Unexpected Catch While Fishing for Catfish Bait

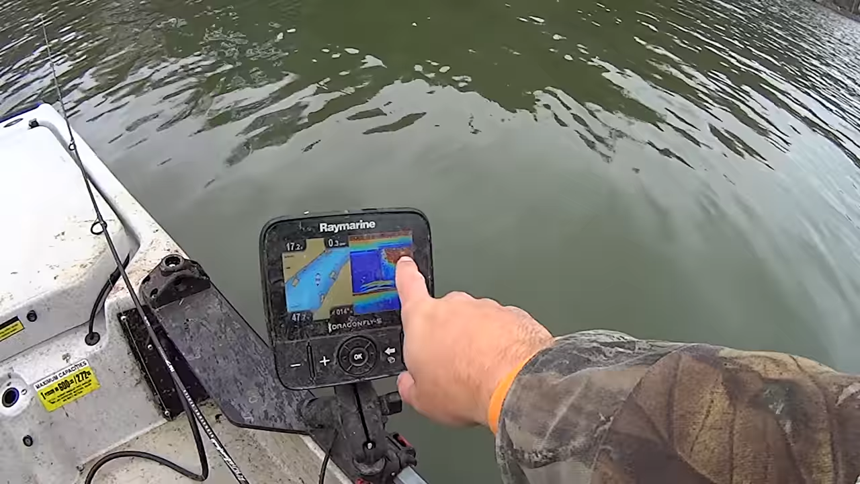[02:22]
right here folks that's what we really want to see that's probably some cats right there and you can see just a massive school of something probably shad right there that they're under i
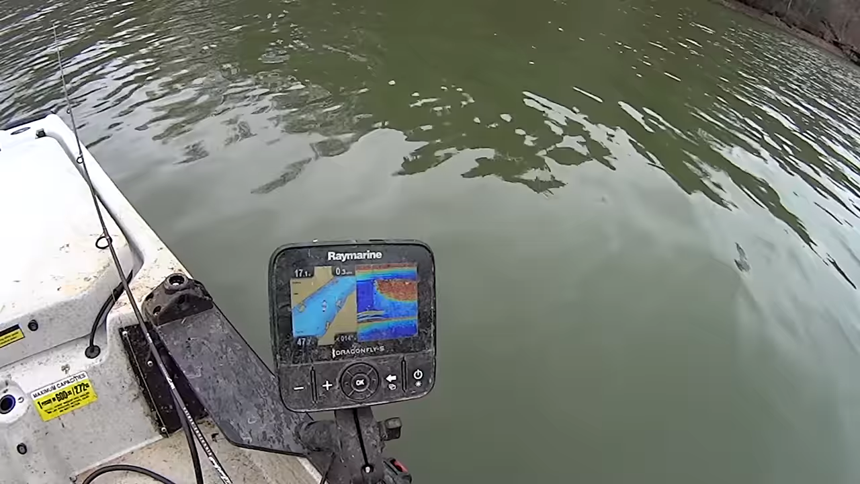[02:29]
wish i had my cast net on a day like today i would take advantage of that right there all right folks here's the setup that is just an old billy westmoreland rod it's a medium action graphite rod i've had that thing
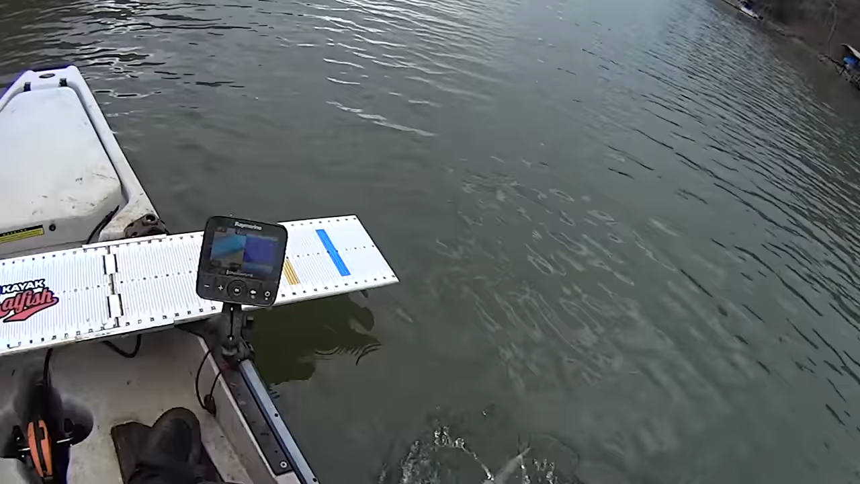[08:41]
go on out of here buddy there you go massive school shad right there basically from the surface down to about 24 feet be surprised if we hook into something right here something's going to be under that school shad fish